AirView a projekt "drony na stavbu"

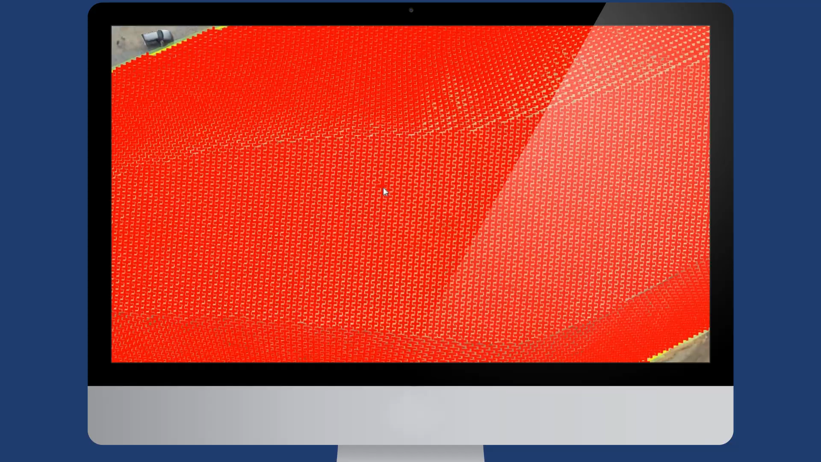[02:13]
platných pravidel a jejich přesnost je stejná jako měření geodetickými přístroji s RTK připojením.
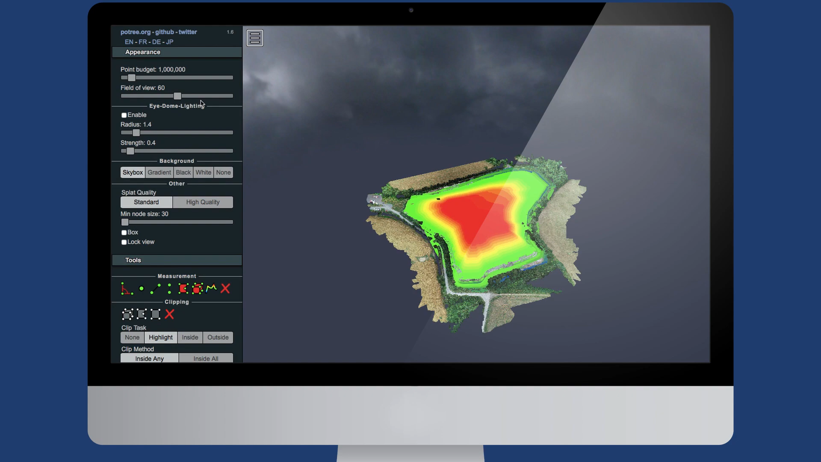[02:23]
Hlavním výstupem je několik desítek milionů přesně zaměřených bodů vaší stavby.
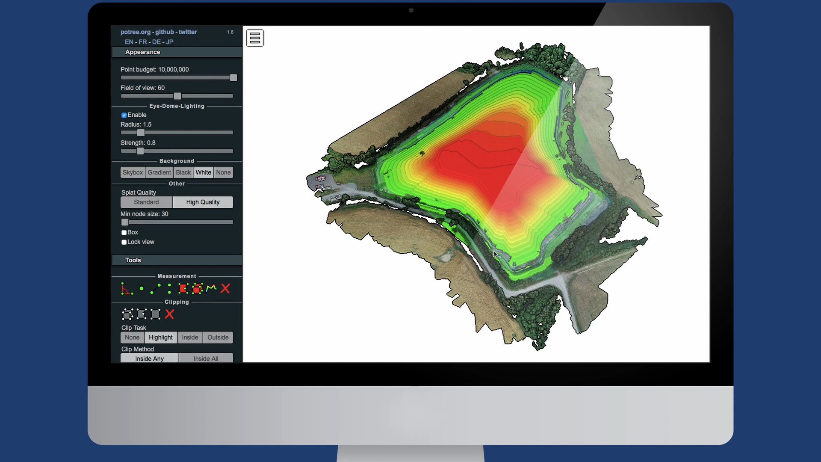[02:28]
Díky fotogrammetrii si nese každý bod svoji barevnou hodnotu
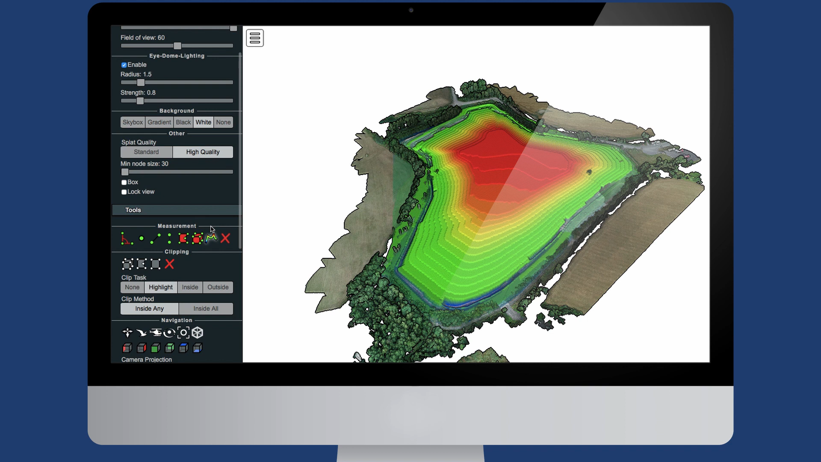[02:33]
a v modelu se tak promítá reálný viditelný stav vaší stavby. Díky našemu systému můžete měřit profily, výšky, plochy,